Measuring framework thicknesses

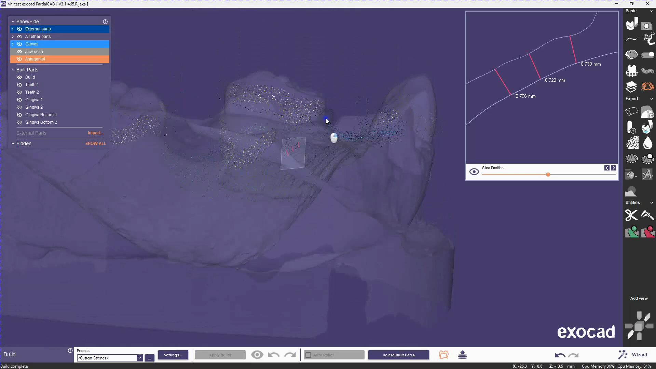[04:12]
So the inside of the clasps have a different color on the inside than on the top, right?
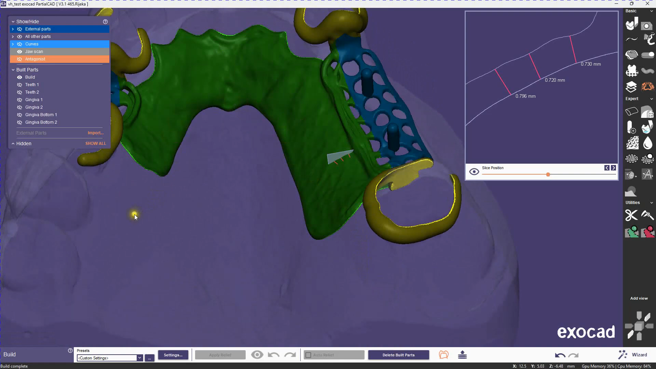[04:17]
So the same with the major connector, because the main thing we're concerned about here is fit issues.
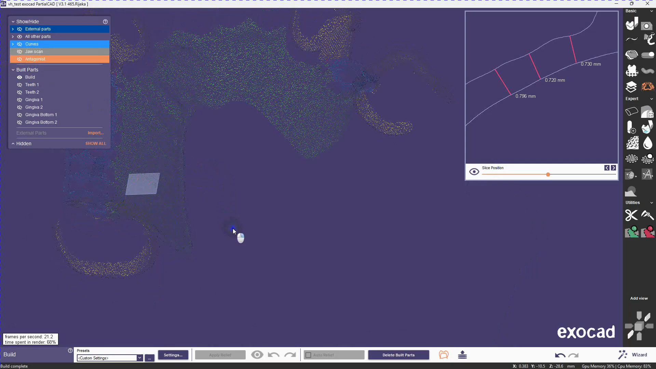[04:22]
So we would want the areas that are touching the model to be identified properly so they could potentially be milled at a higher accuracy.